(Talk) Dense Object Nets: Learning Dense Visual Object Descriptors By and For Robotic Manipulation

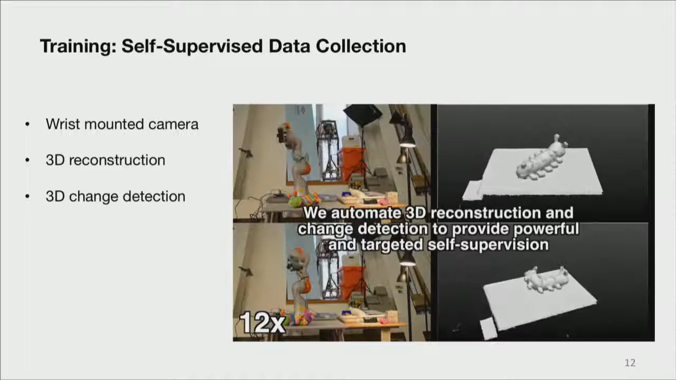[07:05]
And then since we know what the background looks like, particularly in 3D,
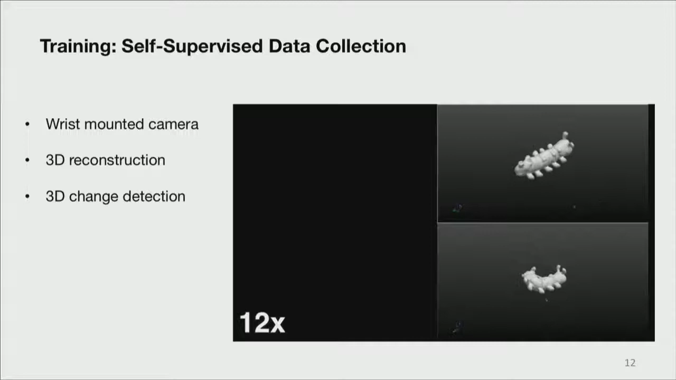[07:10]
because we can just do a 3D reconstruction of that, then we can subtract out the object from the scene. We can get very precise masks of the object in front of us.